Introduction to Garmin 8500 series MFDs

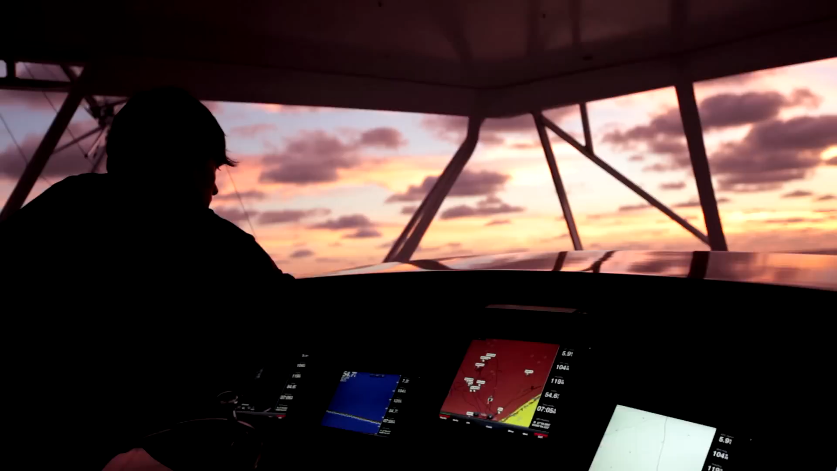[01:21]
Because a typical 8500 series network consists of multiple displays and processors,
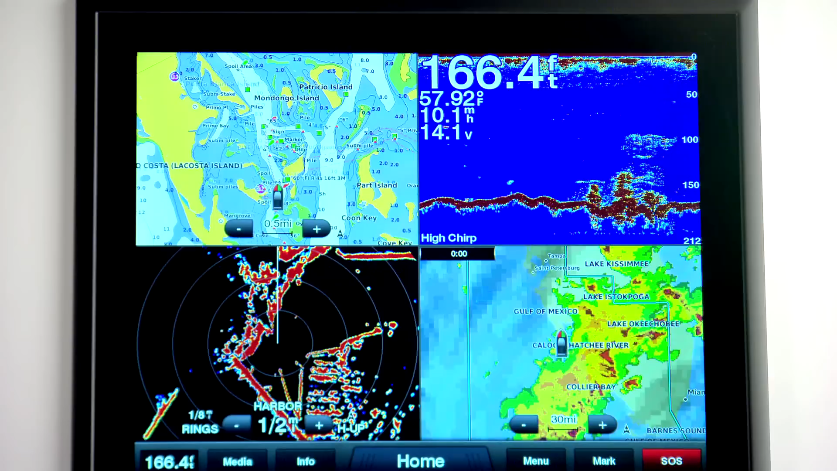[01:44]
On screen: depth 166.4 ft, water 57.92°F, speed 10.1 mph
The 8500 series is fully compatible with all current Garmin network accessories,